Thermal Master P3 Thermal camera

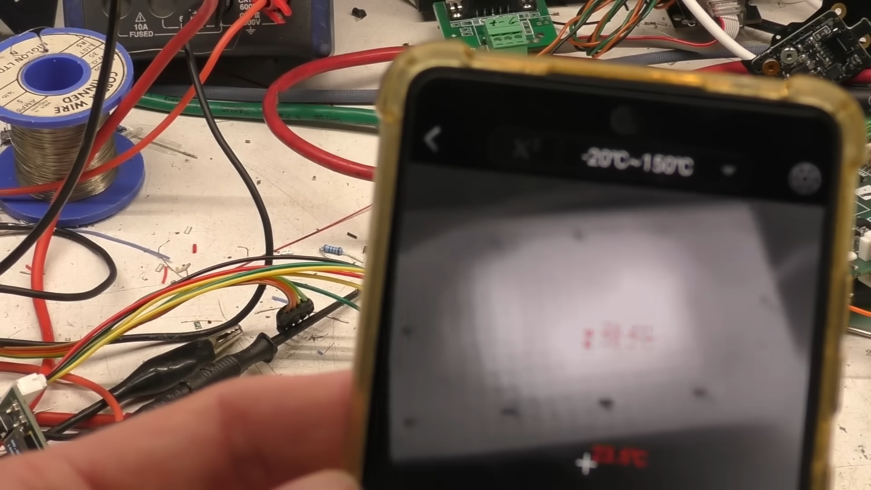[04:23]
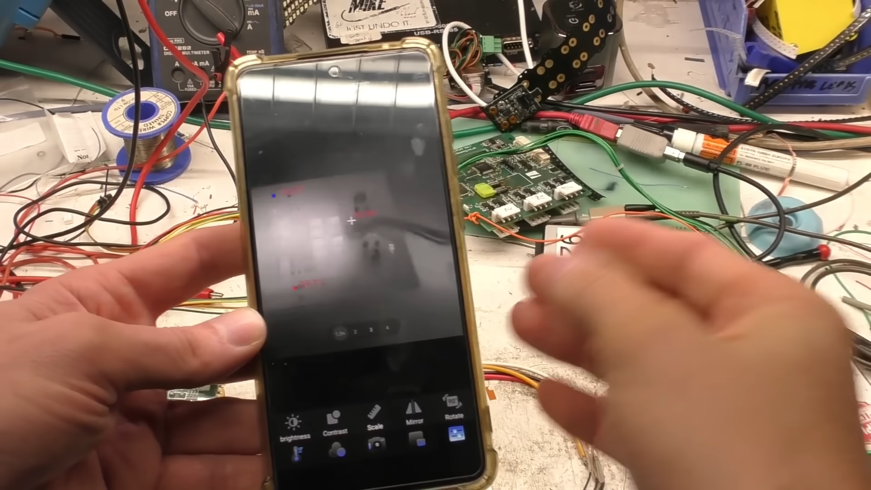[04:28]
Then you've got like all the controls that you'd probably expect so for example you've got rotate, mirror, not entirely sure why you'd want mirror. There are some contrast adjustments and if you're looking for some very small temperature change you can potentially
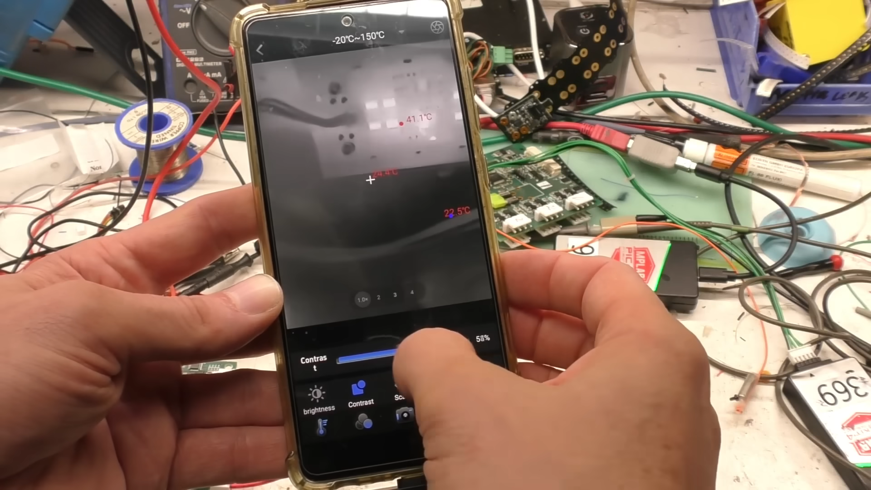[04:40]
On screen: max 41.1°C
use the contrast control to effectively zoom in on the amplitude of that. Like the P2 this has also got the very fast frame rate and that's really the killer feature of all these
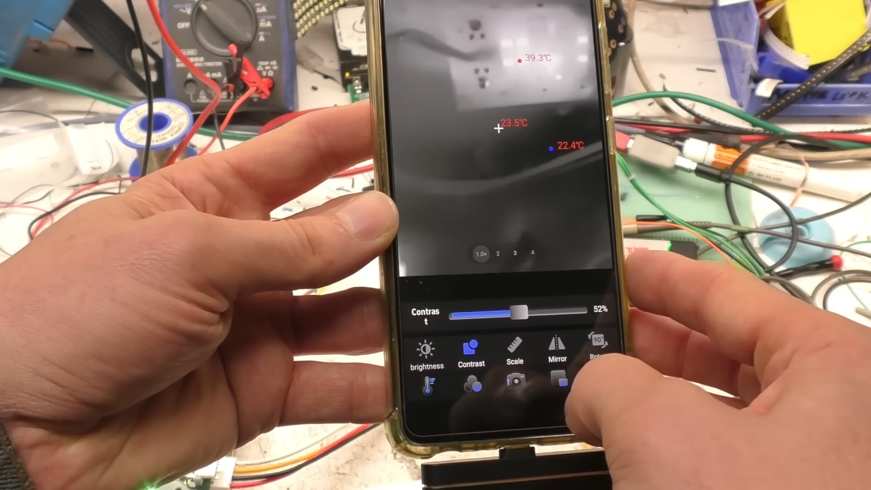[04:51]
On screen: max 39.3°C, min 22.4°C
more recent Chinese cameras is they've got a much higher frame rate so that you know things like the Flurr and the Seek it just leaves those in the dust and to be honest until they can catch up with that then I can't really see any good reason for buying those over these cameras.
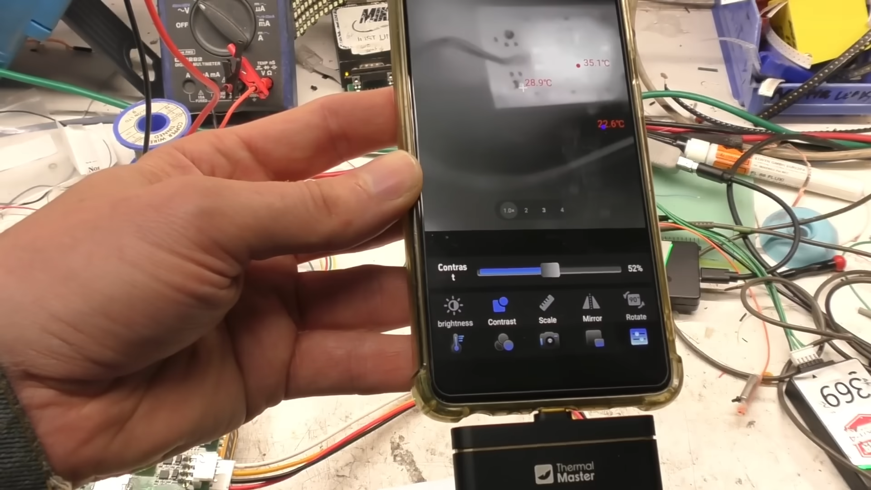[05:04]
On screen: max 35.1°C
The high frame rate just makes it easy to figure out what you're looking at because sometimes you have one problem with thermal is that you're looking at a slightly weird looking
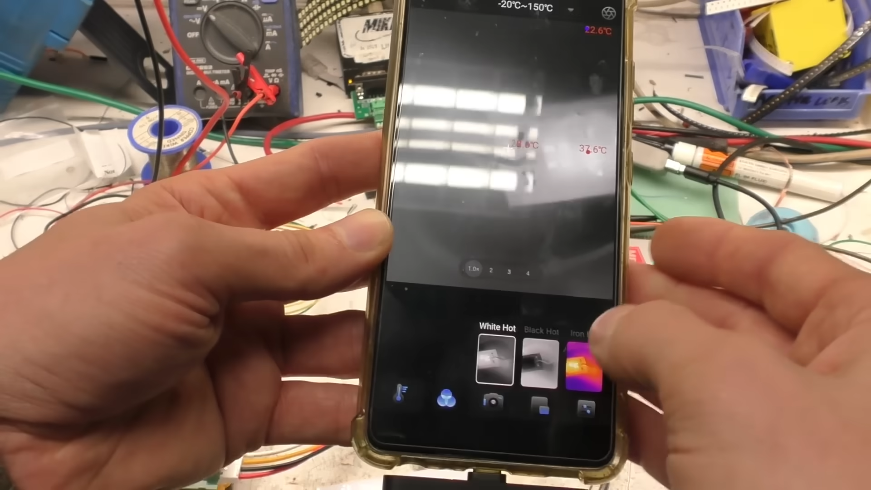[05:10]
image and it can be it can be a bit hard to figure out what you're looking at whereas at least with you know you can move it around very quickly
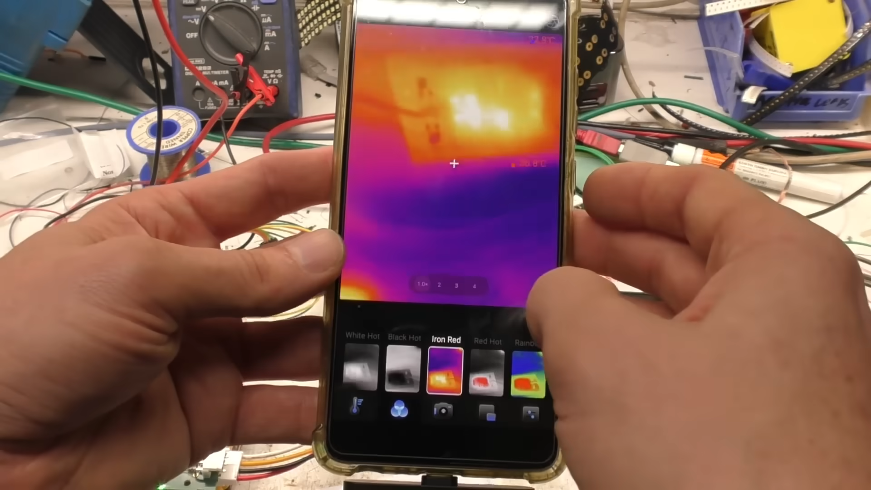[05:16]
to get get some idea and if necessary just like poke poker poke something into the image to actually point out to figure out exactly which component you're looking at.
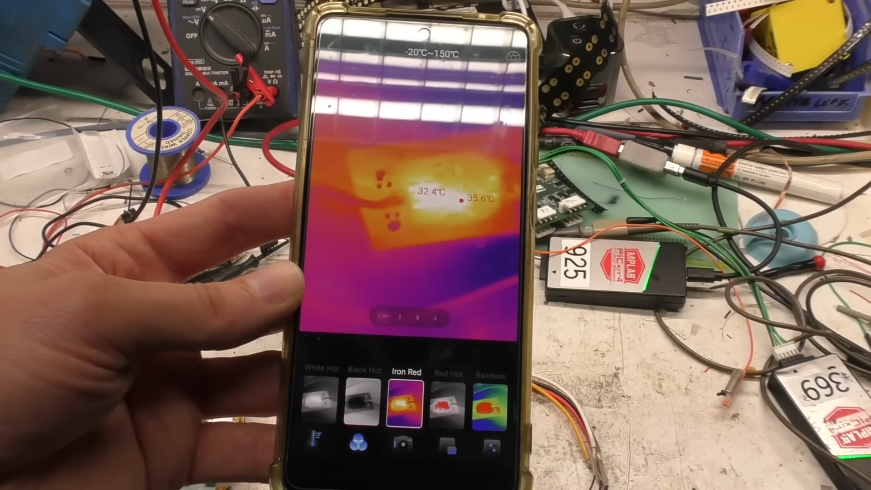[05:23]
This for some reason I'm not really sure why it seems to have two separate temperature ranges so
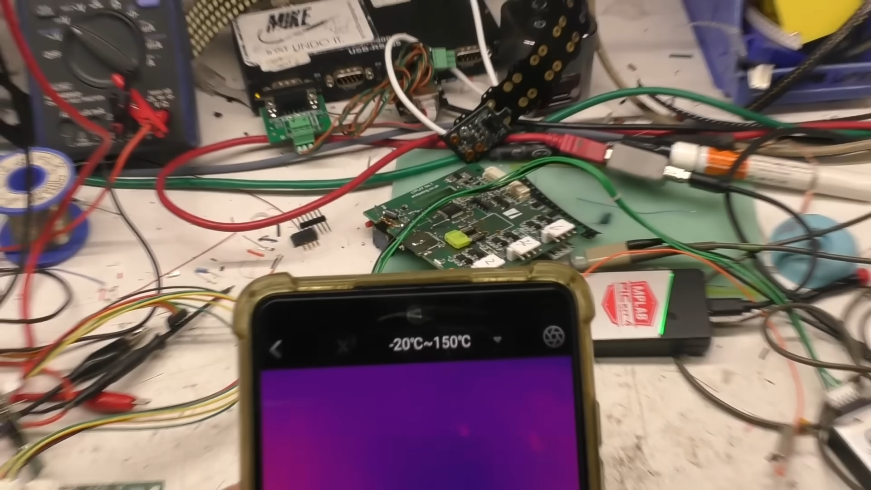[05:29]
we've got the minus 20 to 150 and then we go to the for high temperatures
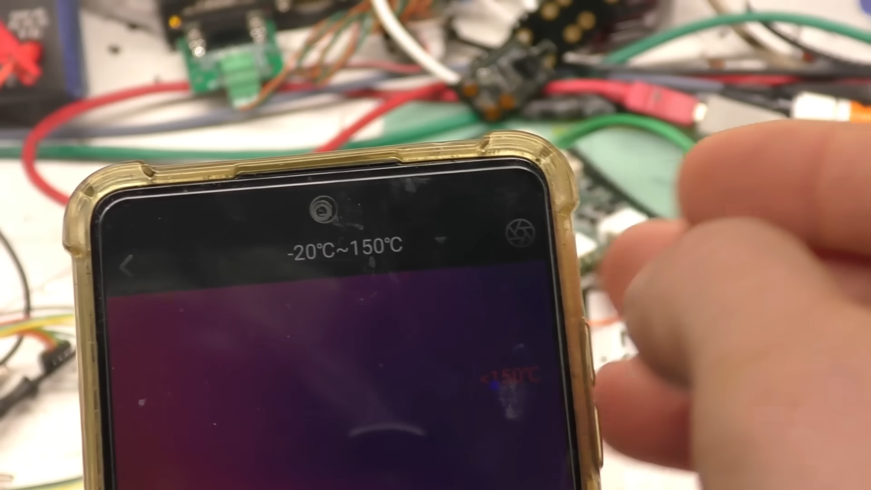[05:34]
100 to 600 so if you're looking at things like soldering temperatures you
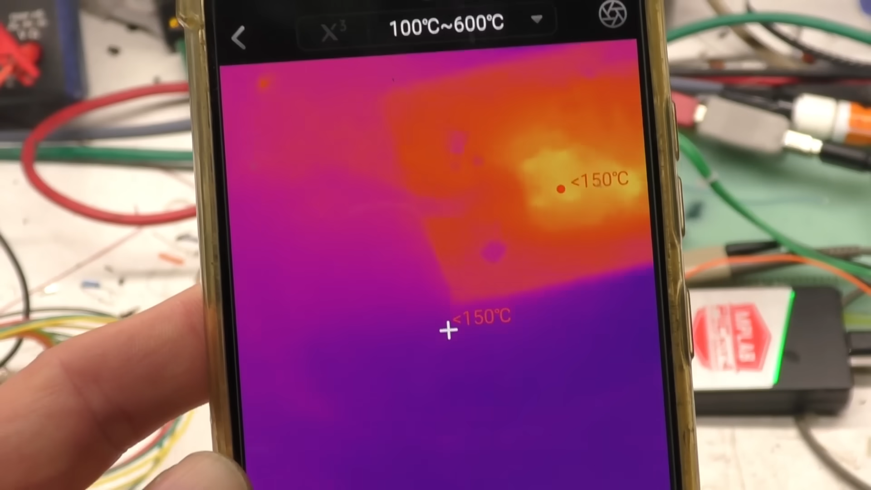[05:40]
know you can actually see yeah much higher temperatures.
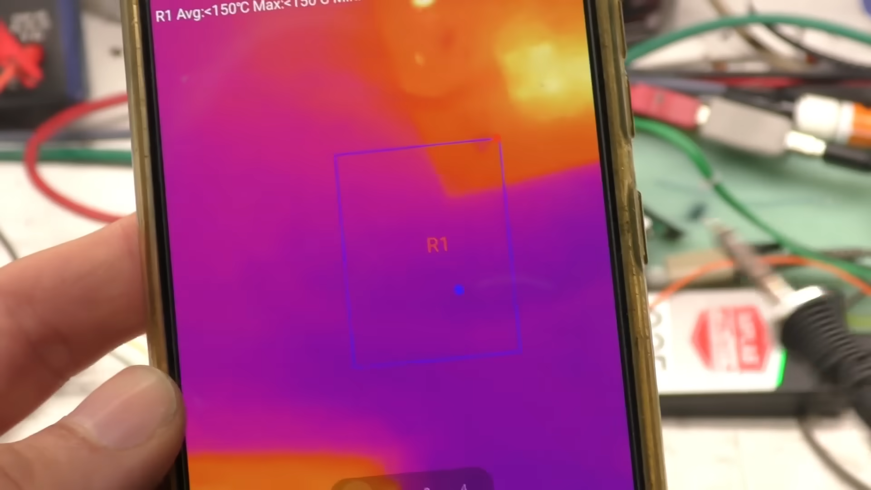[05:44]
In this high mode anything below 150 just doesn't tell you what it is which is you know it can resolve it we're looking at stuff
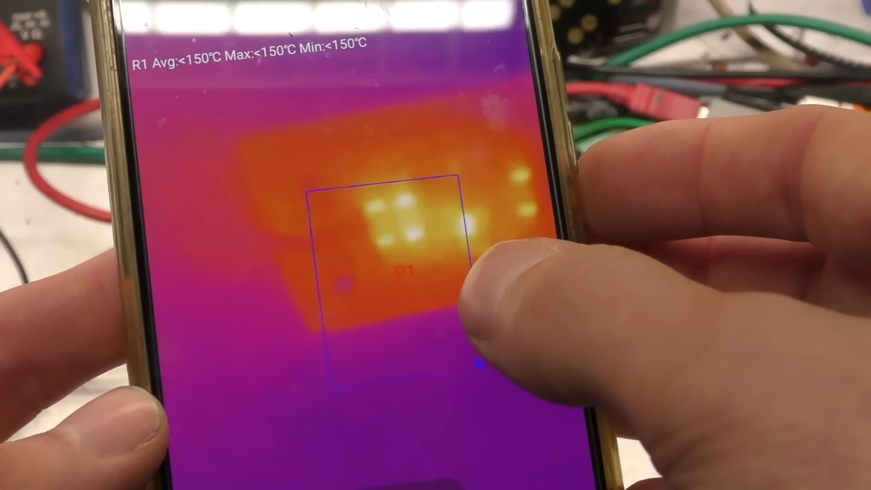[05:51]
on the image that's below that I mean even if it's not as accurate I'd still like to get a rough idea of what the um the temperature is